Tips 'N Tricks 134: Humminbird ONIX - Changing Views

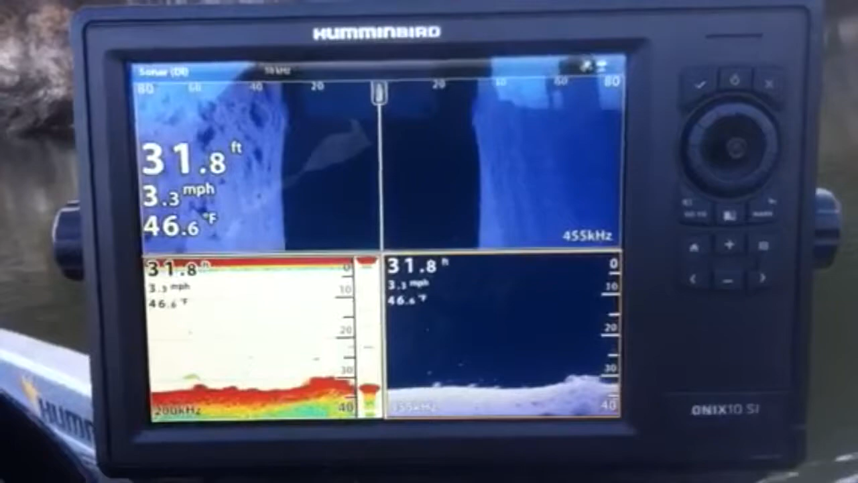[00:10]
On screen: depth 31.8 ft, water 46.6°F, speed 3.3 mph
Here's how to quick change from one screen to the next. If you hit your button here, it's going to show the thing, but if you tap it,
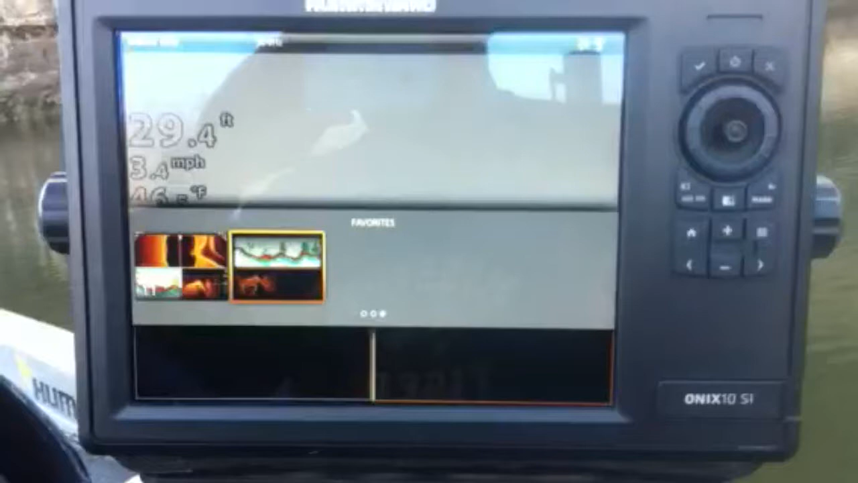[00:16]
On screen: depth 29.4 ft, speed 3.4 mph
look how much faster it is to switch between screens.
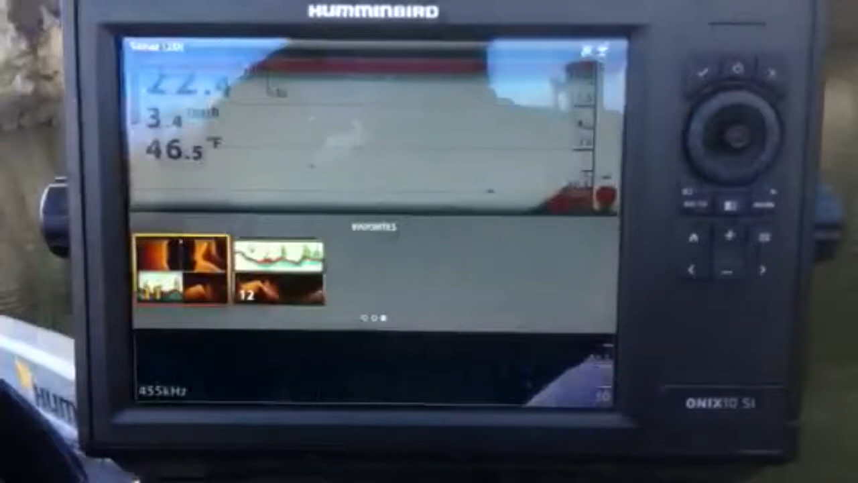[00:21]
On screen: water 46.5°F
If I want to go back, tap that one, and boom, it's up.
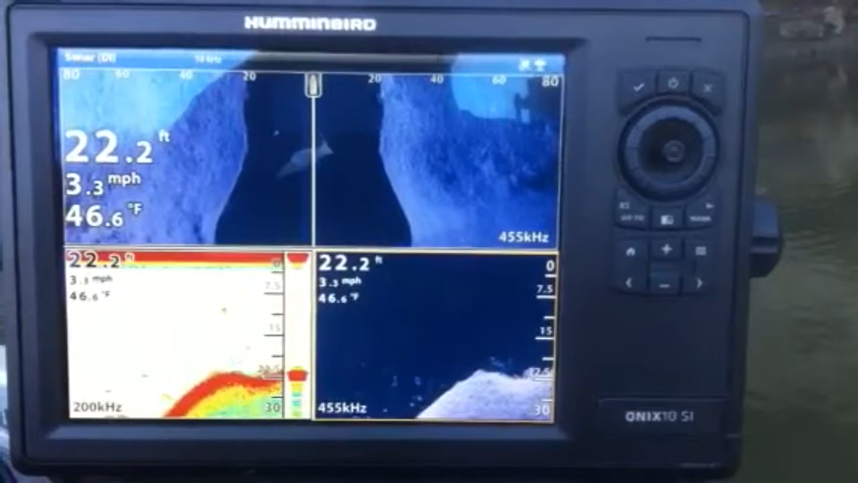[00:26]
On screen: depth 22.2 ft, water 46.6°F, speed 3.3 mph
One of the little tips, it's a lot easier than if you hit this way,
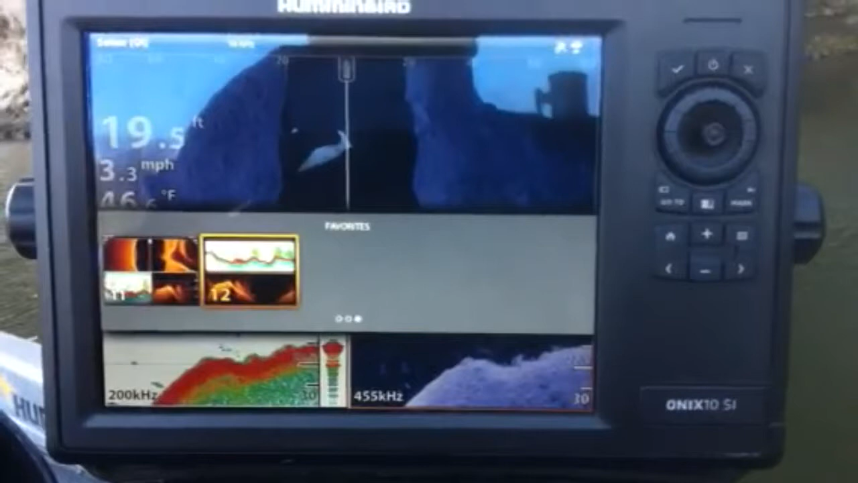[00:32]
On screen: depth 19.5 ft, speed 3.3 mph
the unit's going to make sure that you want to make the change and then do it.
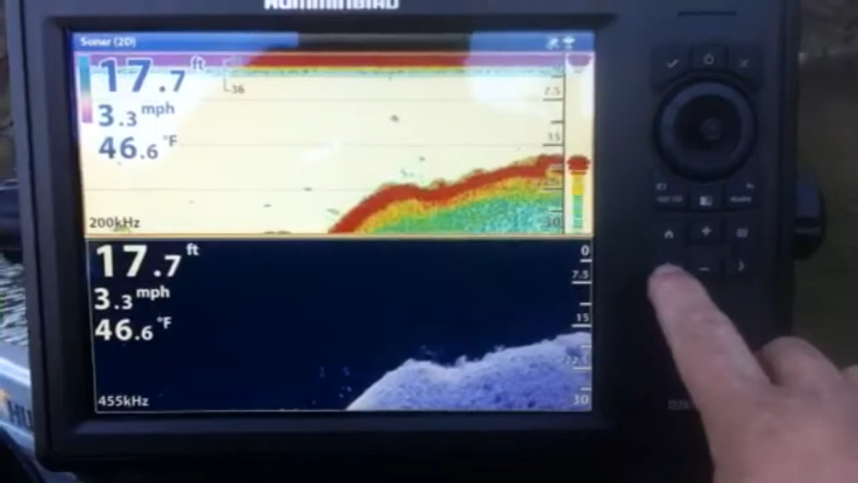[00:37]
On screen: depth 17.7 ft, water 46.6°F, speed 3.3 mph
So if you want to speed up changing from your favorites,
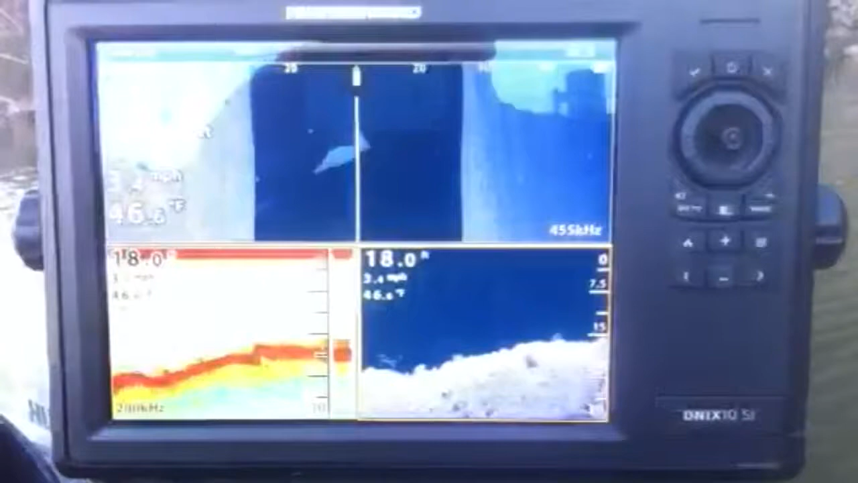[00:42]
On screen: water 46.6°F
just double tap or single tap
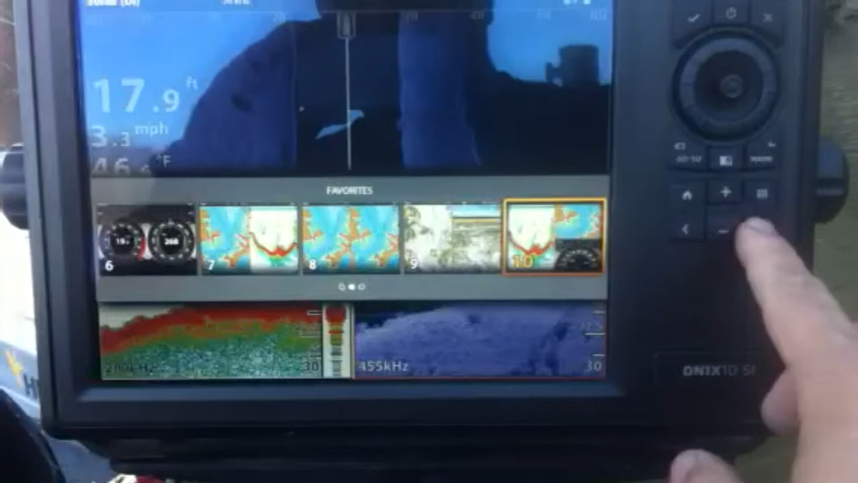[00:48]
On screen: depth 17.9 ft, speed 3.3 mph
to confirm that you want to go to that next screen.